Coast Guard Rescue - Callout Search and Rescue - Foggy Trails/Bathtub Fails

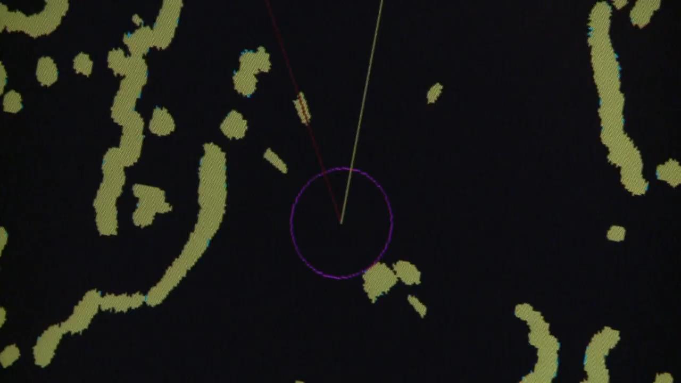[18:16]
But a vessel up ahead is coming straight towards them at 20 knots.